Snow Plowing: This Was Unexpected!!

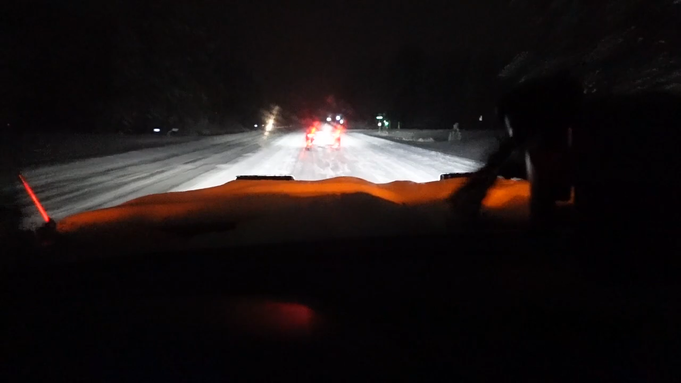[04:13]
Oof. Where are they going? 25? 25 miles an hour. Yeah. In the 60? 25 and a 60, boys. Boys and girls.
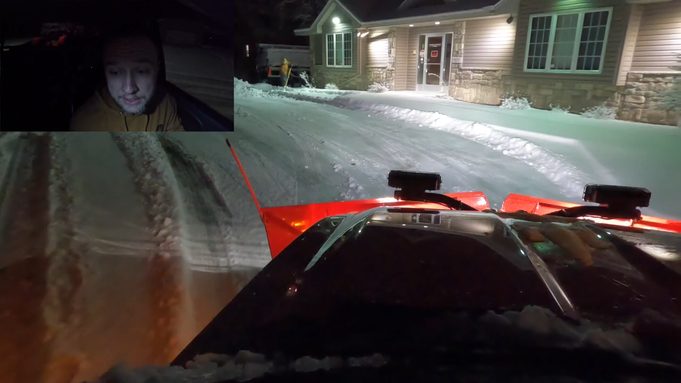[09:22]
It is currently around 11:30, I believe. And we got way more snow down in Big Lake than we did up in Princeton.
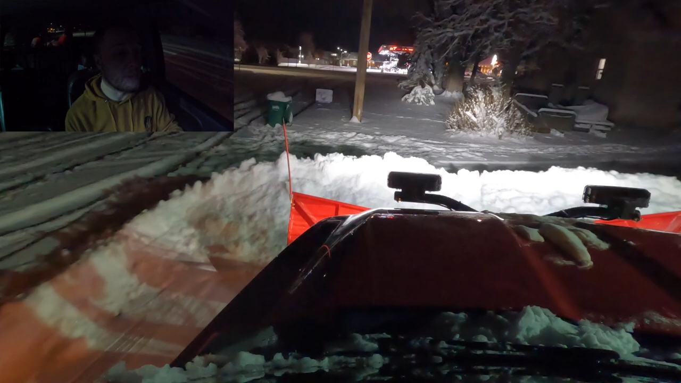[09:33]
I guess there's probably 4 or 5 inches down here. Up in Princeton, we had 3. When we were plowing up there, we ran into some driveways that only had an inch on them, just kind of based off of the way that they were facing, I guess. Running back here. Oh, I'm still trying to get used to this Boss plow. It doesn't help that I've only had it out a few times.